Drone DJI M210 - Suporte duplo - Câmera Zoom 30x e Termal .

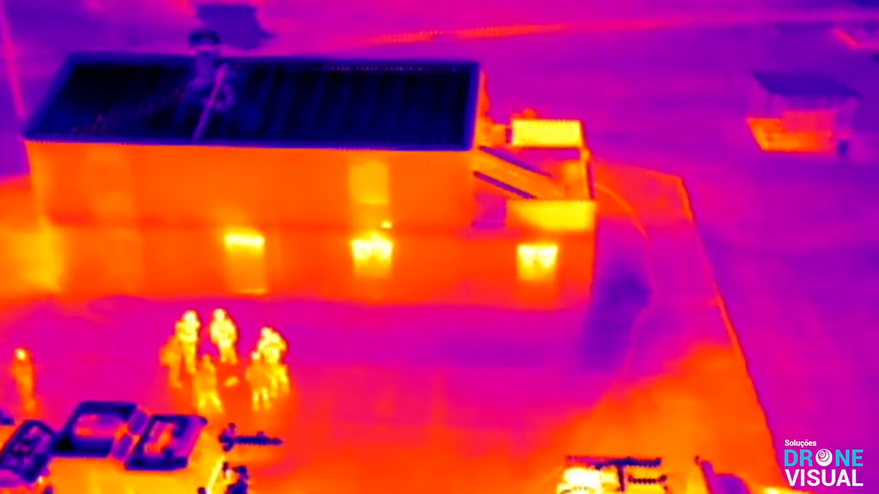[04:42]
Fornecendo imagens lisas e claras, sendo possível visualizar rapidamente as diferenças de temperatura, com dados detalhados,
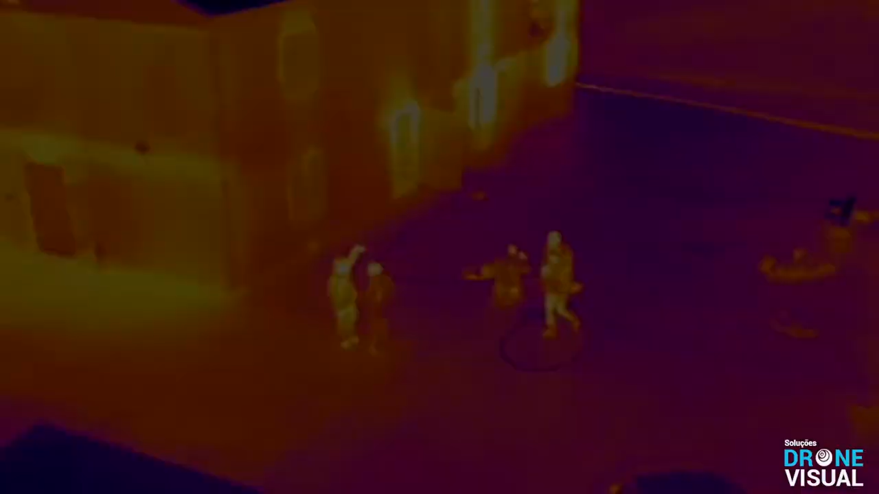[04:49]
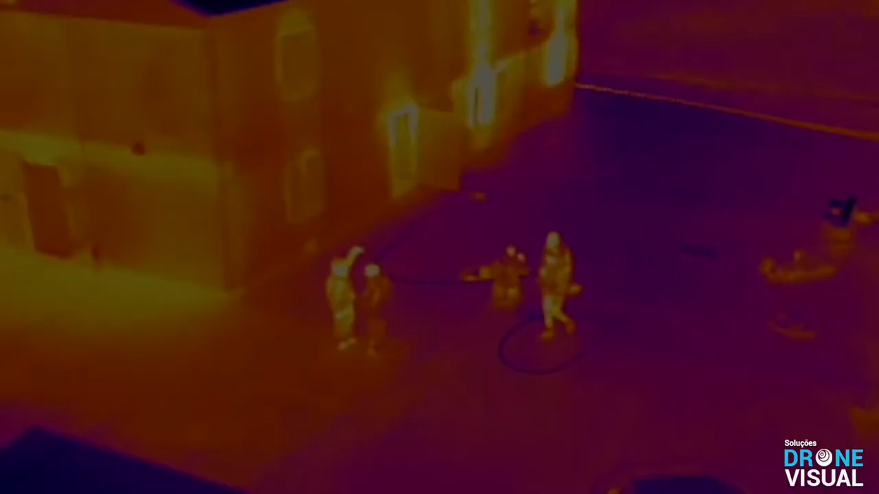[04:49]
permitindo que usuários toquem qualquer pixel para medições de temperatura precisas.
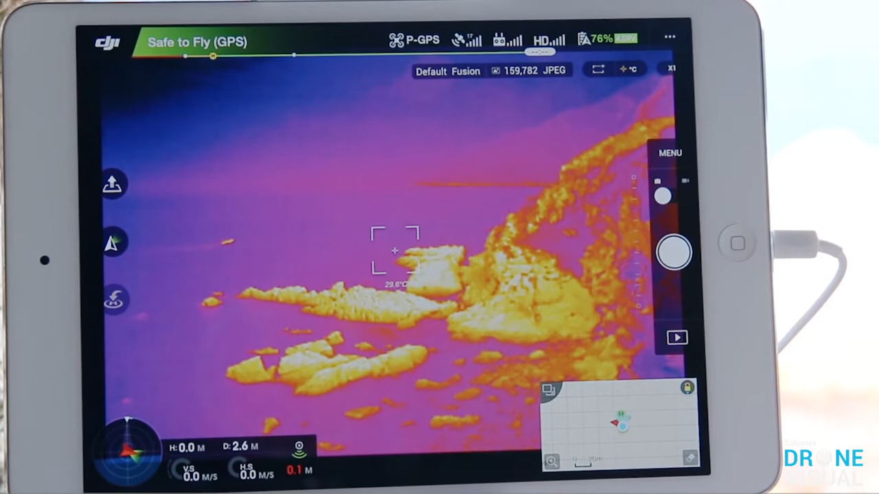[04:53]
Assim como a Z30, a XT também possui entrada para cartão SD, onde todas as imagens gravadas ficam diretamente disponíveis no cartão da própria câmera.